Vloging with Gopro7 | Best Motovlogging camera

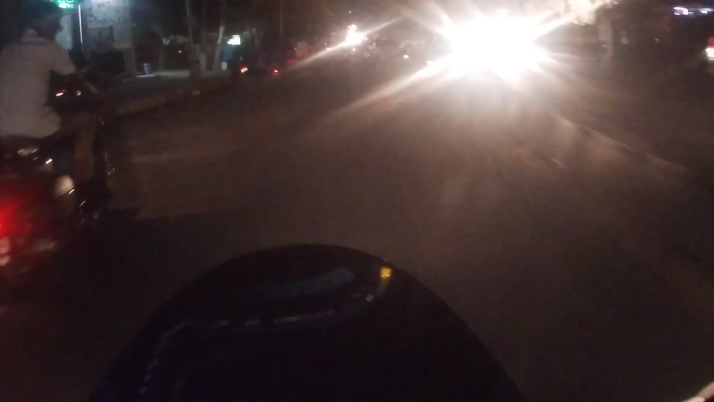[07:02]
go to the right so you will see the light going through the left the light will be fine It's a very similar thing to my area If I'm looking for SJCAMS to the mic If it's not attached to the mic If it's not attached to the mic It's not attached to the mic It's not a clear and crisp clear sound Without the mic I recommend it to you